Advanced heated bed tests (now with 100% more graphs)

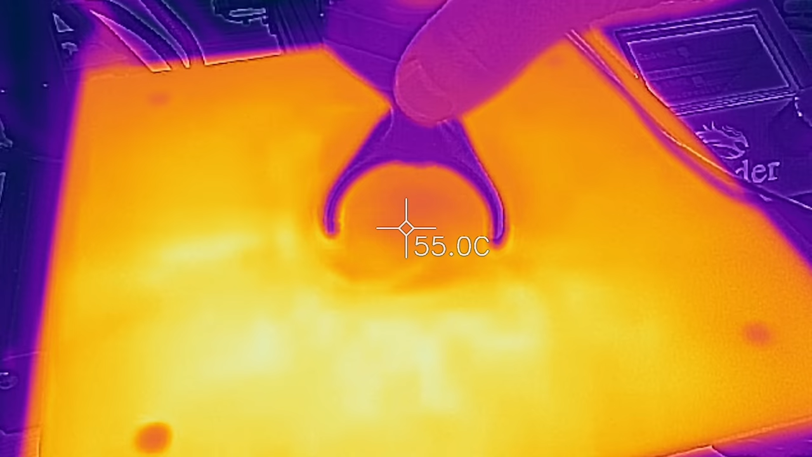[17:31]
On screen: spot 55.0°C
The Ender 3 is actually really interesting here, because it's that exact effect turned up to 11. It immediately drops a lot of temperature, but then stays super consistent.
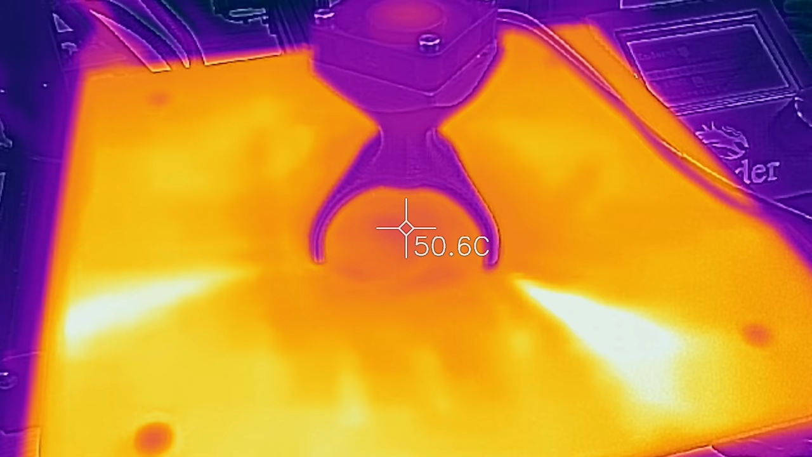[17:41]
On screen: spot 50.6°C
And actually, after 20 seconds, it's already doing better than all the glass beds, which at that point continue dropping in temperature. As I take the fan off the Ender 3,
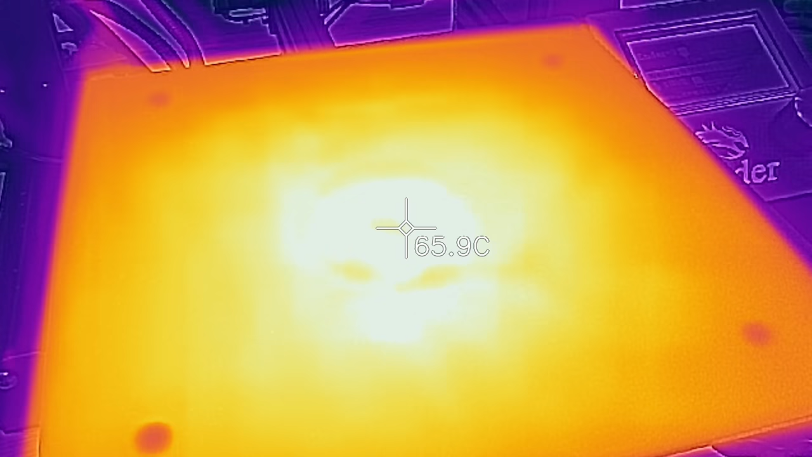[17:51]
On screen: spot 65.9°C
it immediately jumps back to its initial temperature and actually exceeds it because the bedhead started to supply more heat, trying to compensate for the temperature loss up top.
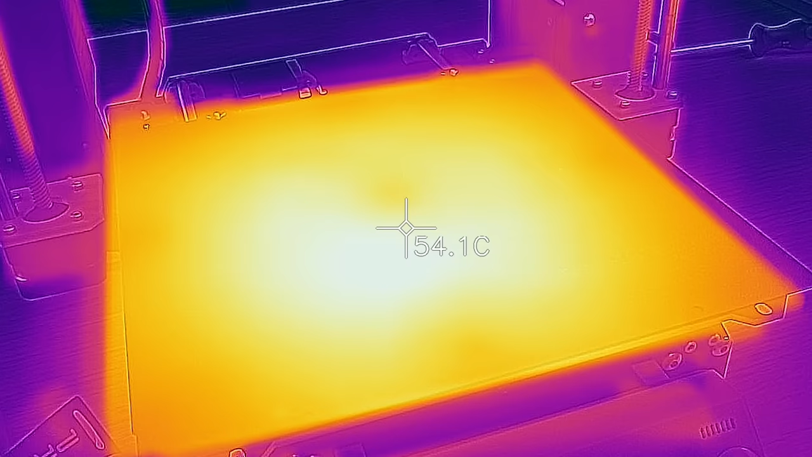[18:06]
On screen: spot 54.1°C
is similar to the Ender, stays consistent after the first few seconds, but doesn't recover as quickly.
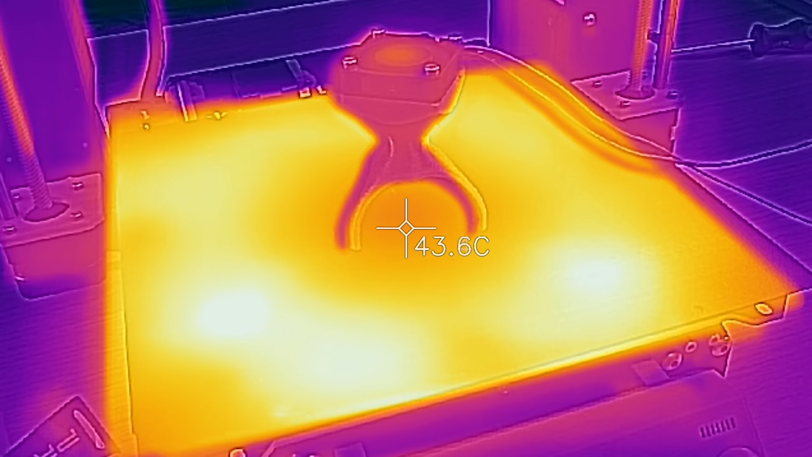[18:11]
On screen: spot 43.6°C
It's only a steel sheet and not a chunk of aluminum as on the Ender,